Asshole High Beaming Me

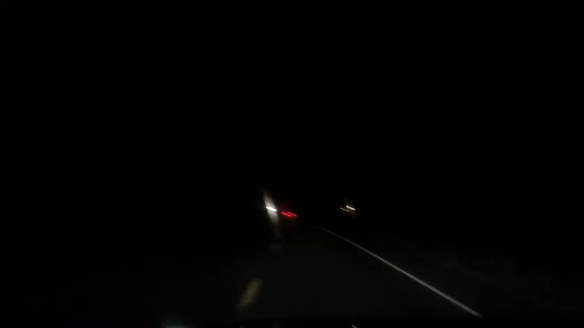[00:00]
got that car right there in front of us HHS 885 back in there unless there a couple miles and basically pulled over and let me go by it as soon as I pulled over and went by it it came in directly out behind me up on my rear with his high beams on so I pulled over and sat there with my high beams on pulled over after him follow them for about 150 feet down the road with high beams on shut might often fall on in a sense because we're all both going in the same direction what a friggin asshole